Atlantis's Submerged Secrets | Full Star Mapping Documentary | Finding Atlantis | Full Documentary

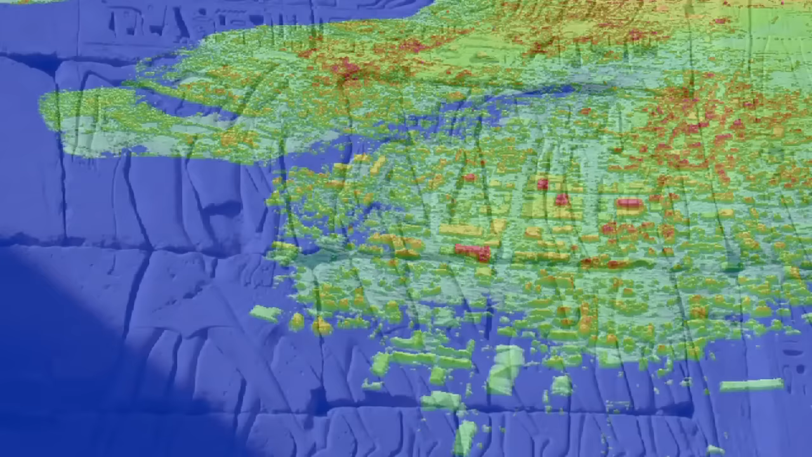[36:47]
preeminent among them being these port and citadel structures of the Atlantean Empire.